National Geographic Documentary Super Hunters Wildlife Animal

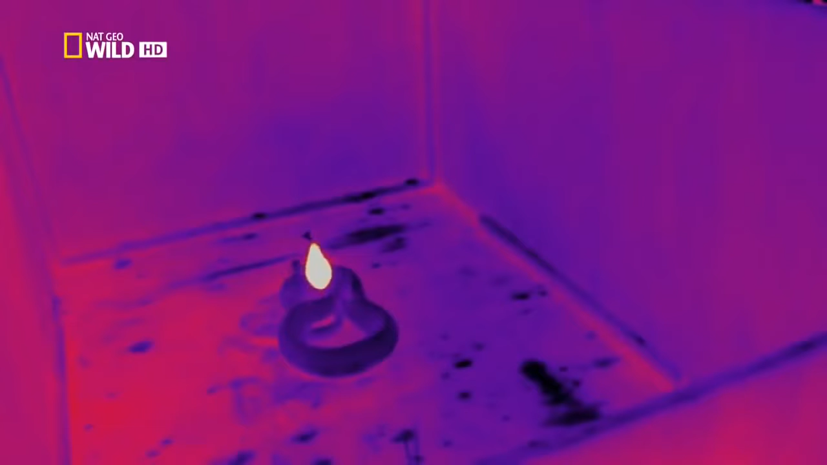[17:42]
Интересное ощущение, когда не видишь щитомордника, а он прямо перед тобой. Сейчас был бросок.
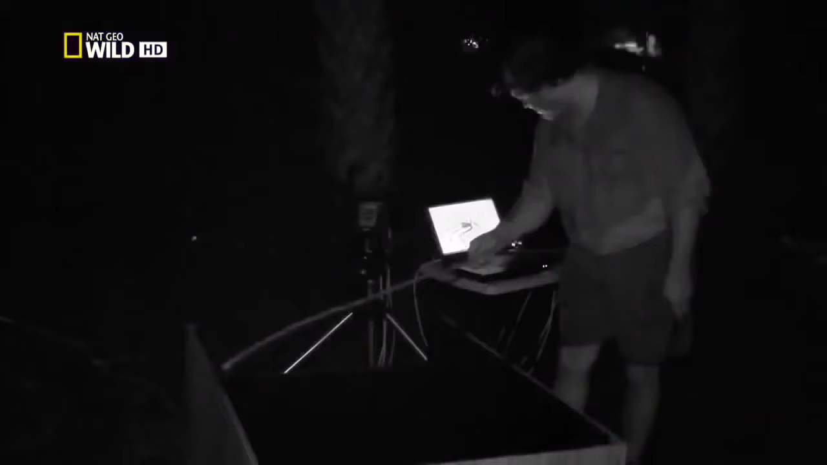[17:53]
Я скорее услышал, чем увидел его. И он не промахнулся.
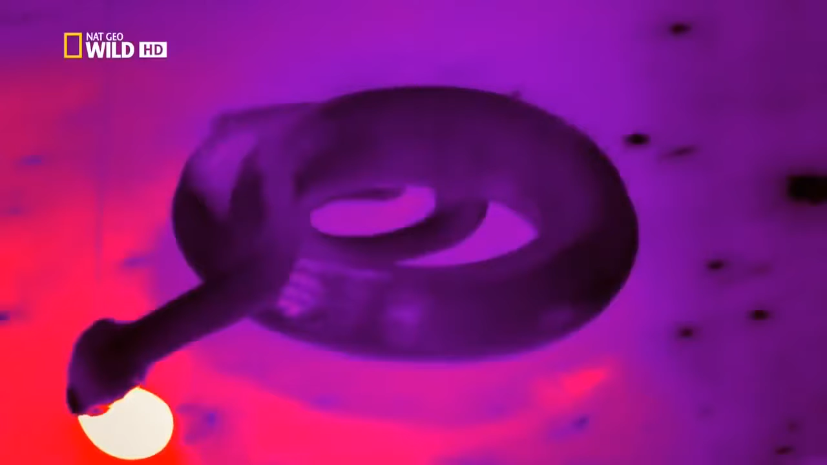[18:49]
Эта замедленная съемка показывает пугающую скорость и точность змеиного сверхчутья.
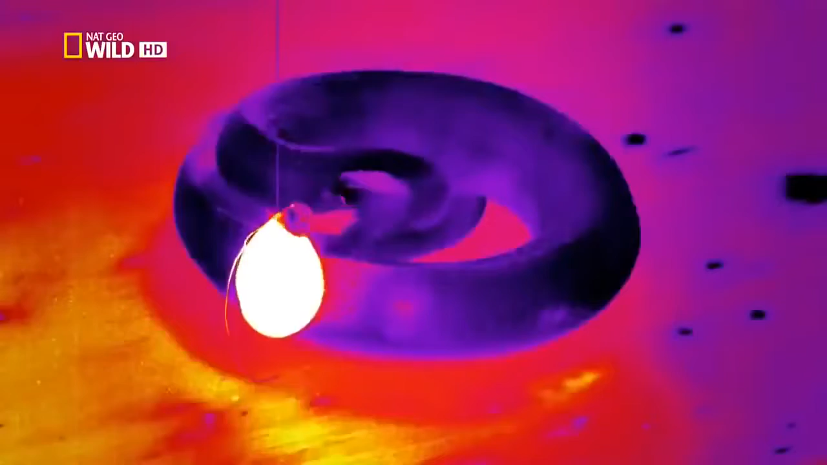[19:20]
И все это в полной темноте. Я готов пересматривать это всю ночь.